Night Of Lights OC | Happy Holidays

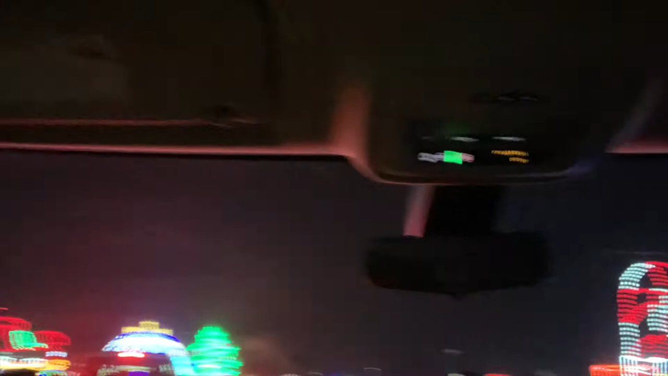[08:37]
Wow. The snowman's playing a guitar, P. Oh, wow. Can you look?
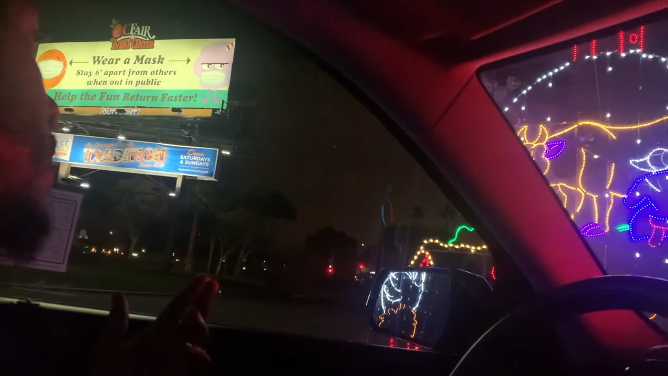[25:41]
Oh. Oh, huh. Oh, there's an accident? Oh, Lord. Let them be all right, Jesus. Jesus, let them be all right. Turn around, Peyton. Nine, is there look, 10 Peyton, lords turn are leaping. Hey, mommy. Nine. Mm-hmm. 11. Peyton, you're okay. Turn around. Look at the bikes. Piper's playing.